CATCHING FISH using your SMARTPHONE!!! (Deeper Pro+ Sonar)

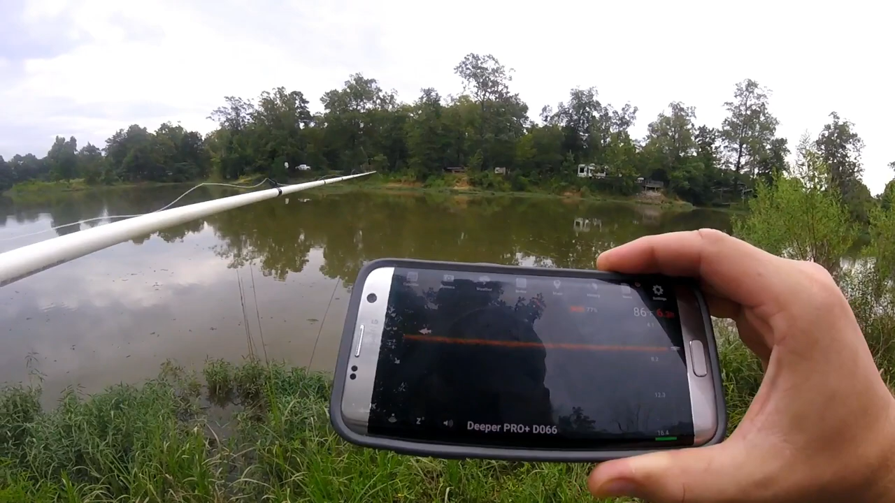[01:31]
Looks like there was a fish that swam by. So this is really interesting because, you know, you wouldn't know that this water out here was that shallow.
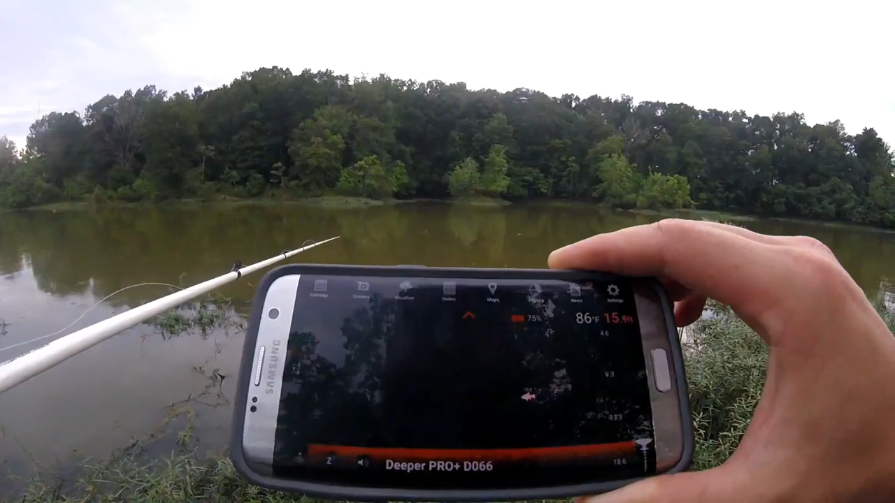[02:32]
On screen: depth 15.9 ft, water 86°F
We've got some deeper water. We're looking at 15, 16 feet of water. We've already got one little fish indicator right there suspended at 10 feet and a real deeper end. Look, there's a look.
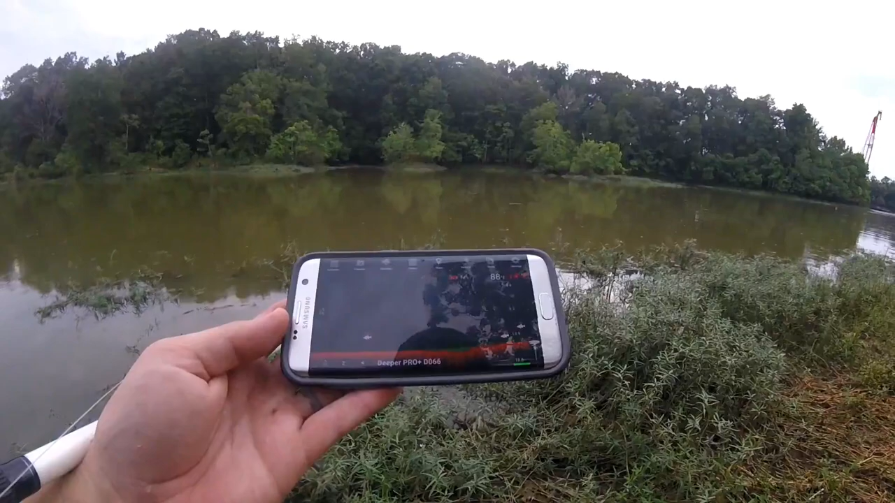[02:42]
There's a bunch of little fish down there, maybe feeding on some bait fish. That is so cool, guys. So those are a little bit closer to the bottom. There's another fish, bunch of fish right there.
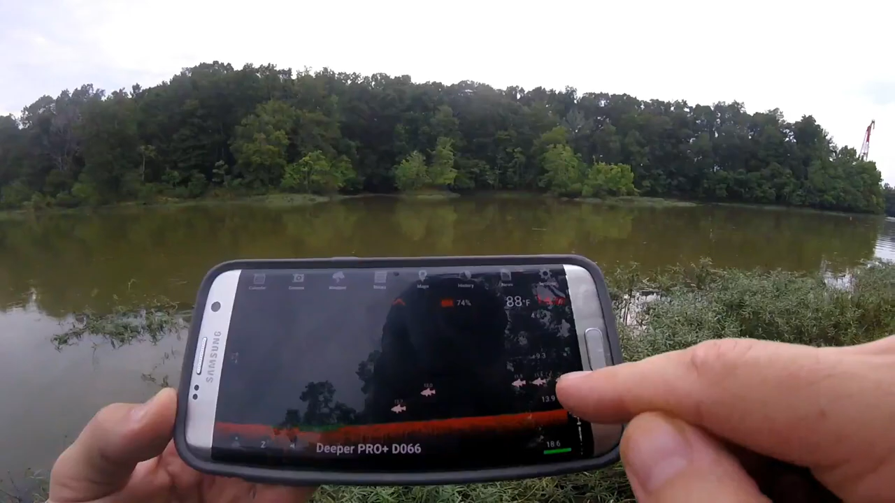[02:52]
On screen: water 88°F
Look at that, guys. How cool is that? So according to this thing, I mean, there's just fish all out there. It looks suspended, lower.
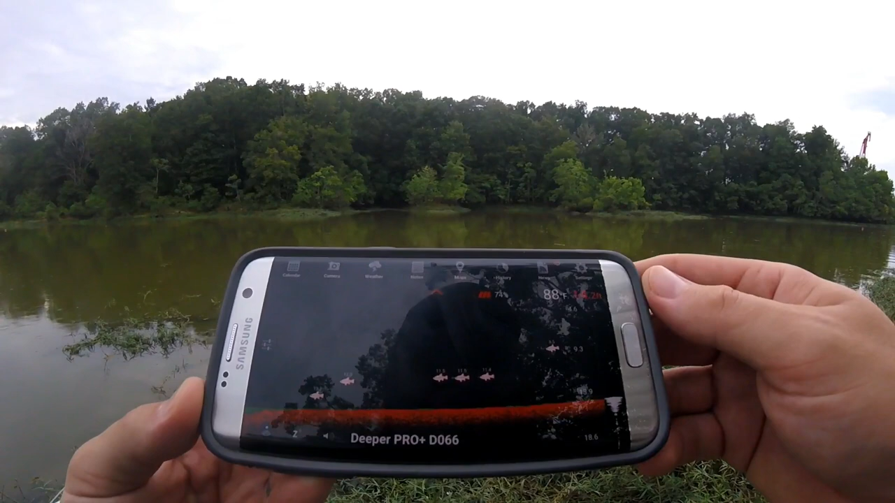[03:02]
So I'm going to see if I can catch one of these bad boys.
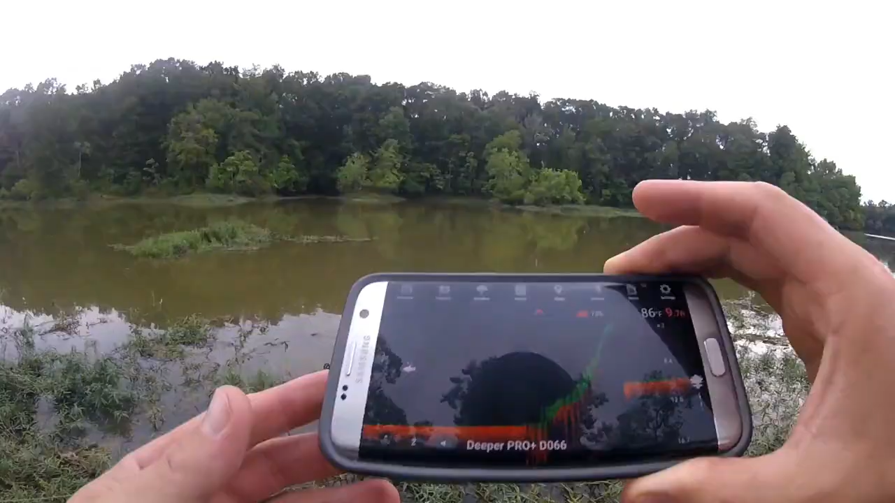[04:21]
This thing is cool. It tells you the water temperature, obviously along with the depth.
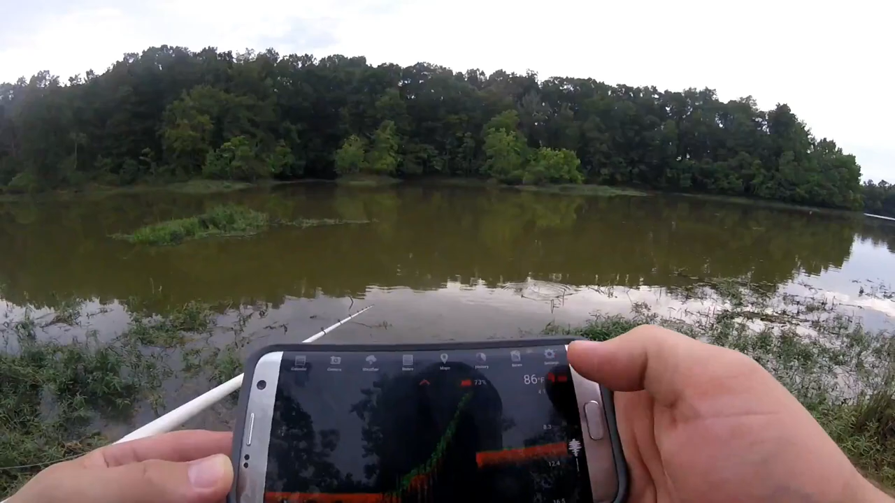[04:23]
This is just fantastic. So cool.
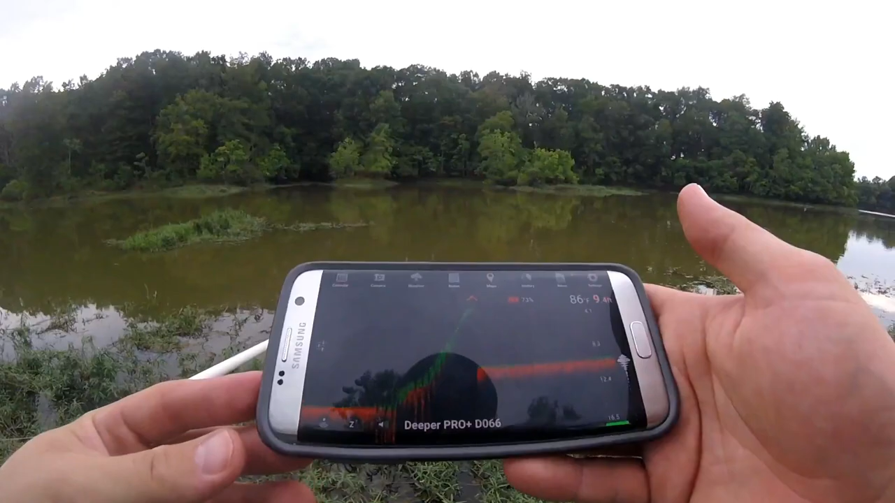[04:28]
See, there's another little couple of fish right there, right in front of me. Suspended. Look at that.
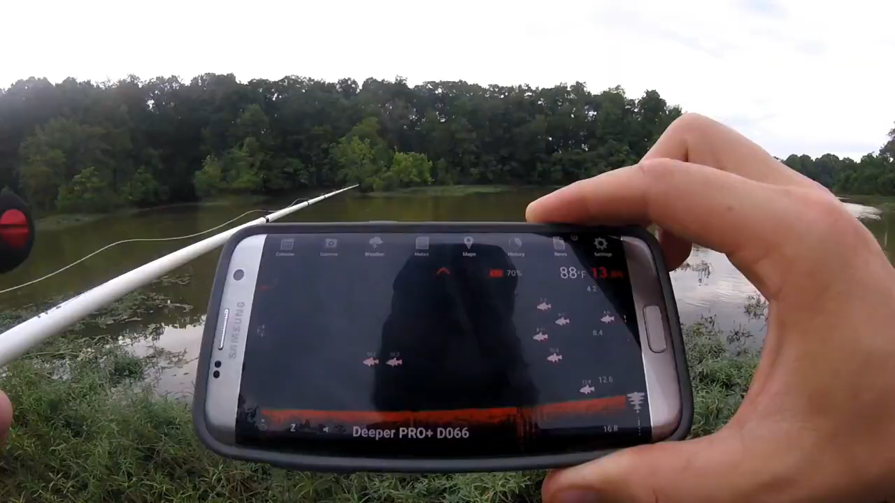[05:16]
On screen: water 88°F
Look at that, guys. Holy moly. Even if only a couple of those are bass. I mean, that's a lot of fish out there suspended in that deep water. You've got to be kidding me. Tell me this boat isn't coming up in here.
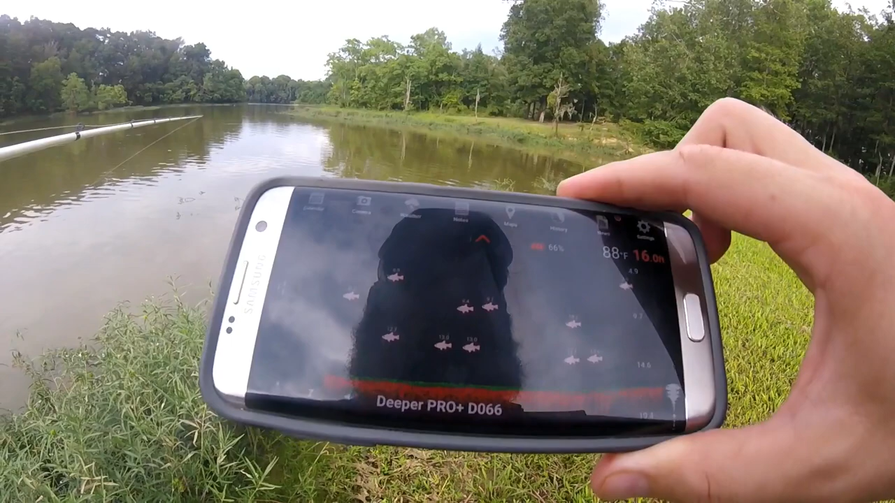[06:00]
On screen: water 88°F
Got some deep. So I'm liking what I'm seeing here. They're certainly out there.
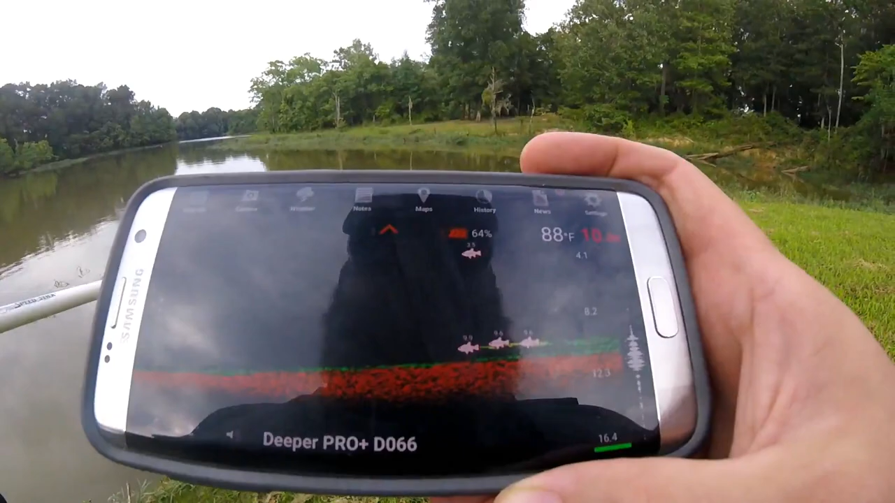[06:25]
On screen: water 88°F
Looks like there's some vegetation or something right off the bottom. That's interesting.
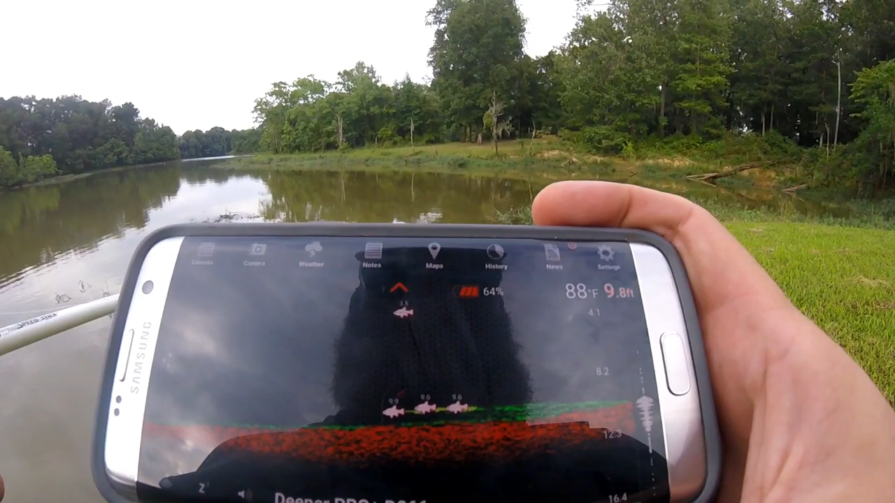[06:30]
On screen: depth 9.8 ft, water 88°F
So, of course, there's some fish hanging out right there on top of it. Ah.